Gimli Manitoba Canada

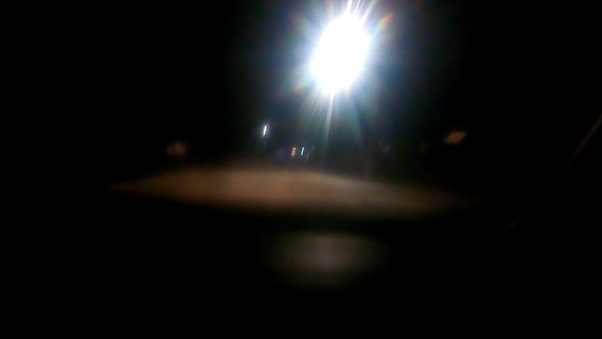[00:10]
This is Joe the Dentist. This is at Messerland. We're going around to look at the lights in town. And as Paradise said, to look at the lights. Yep, it's Paradise to look at, guys.
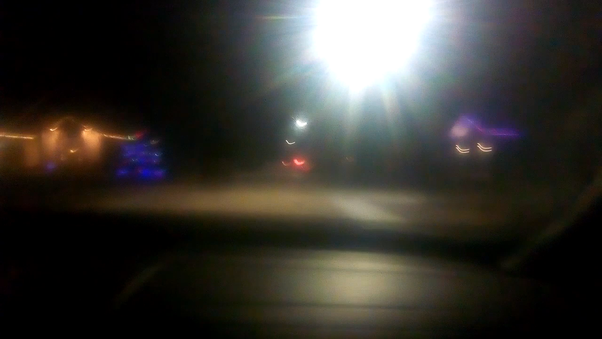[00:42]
Hold on. Okay, guys, I'm back. There's a light scene